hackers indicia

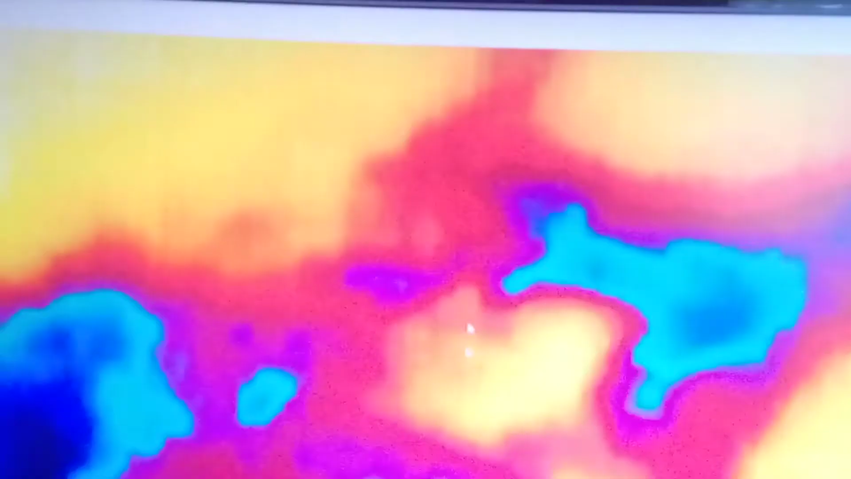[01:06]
see that my mouse disappears see what's in the sky same thing that's on my fucking uh screen that you just saw
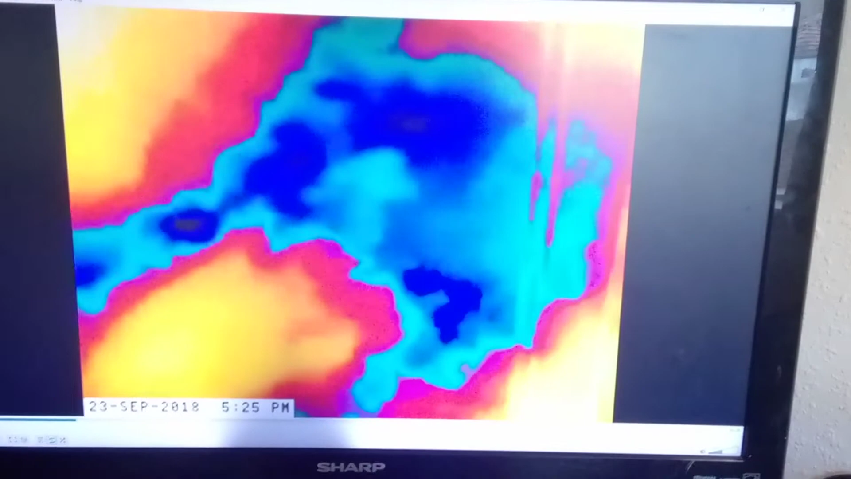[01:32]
yeah motherfucker step back and have a look at what's happening that's your sky isn't that cute uh